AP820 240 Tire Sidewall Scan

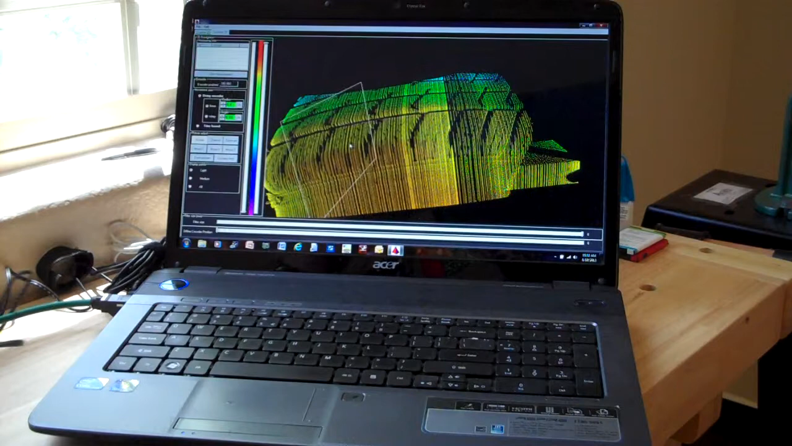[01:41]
So as I scan across that, you can see that we are getting very good data. And there's the actual tread itself and here's the sidewall information.
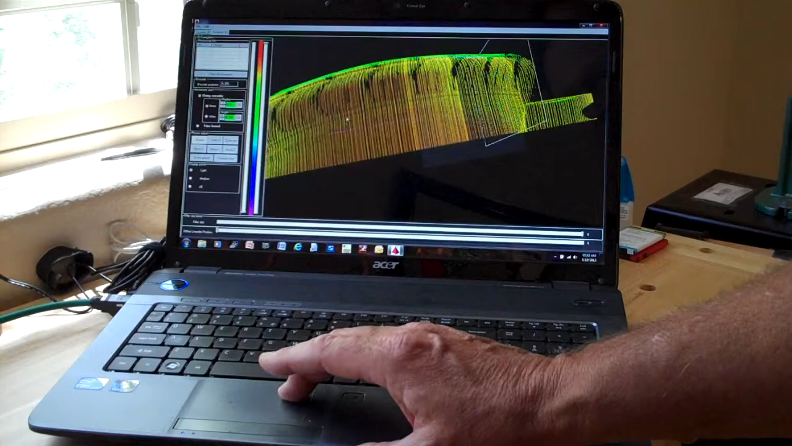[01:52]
So you can see that we're not going to have any trouble measuring the angle.
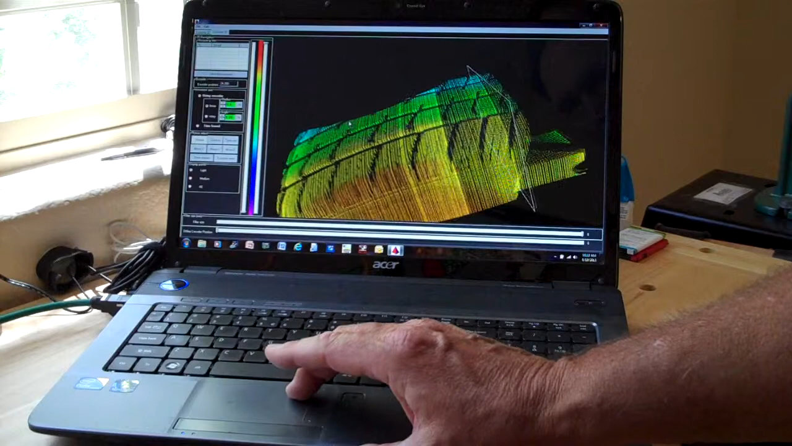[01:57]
And if we go back and we look at this 2D and I had put some water on the surface here.